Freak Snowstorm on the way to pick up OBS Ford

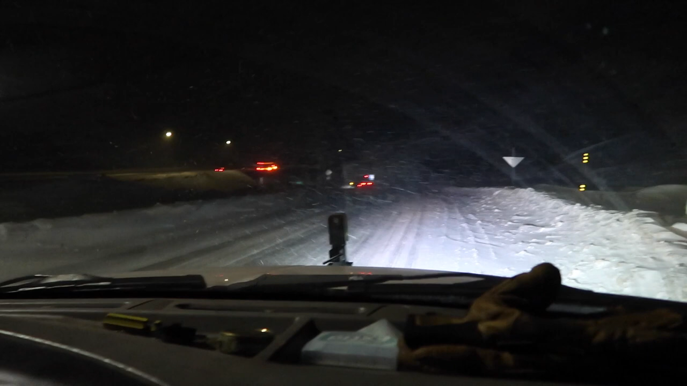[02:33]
forecast and as you can see it snowed so the back end of the truck broke loose about two miles ago we got on the nearest
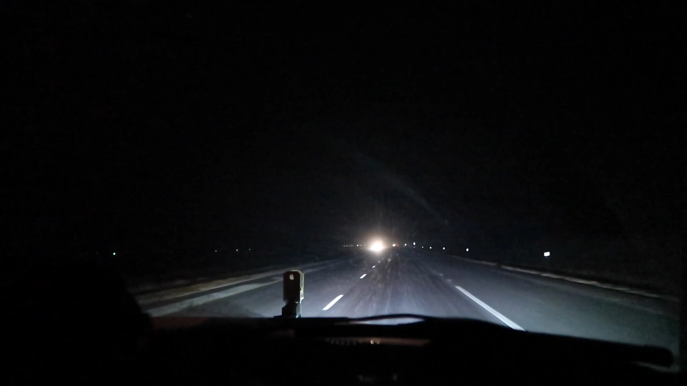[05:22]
in another little freak snowstorm going down the pass and what was the highlight of the trip the white knuckling the steering wheel with both hands doing about 35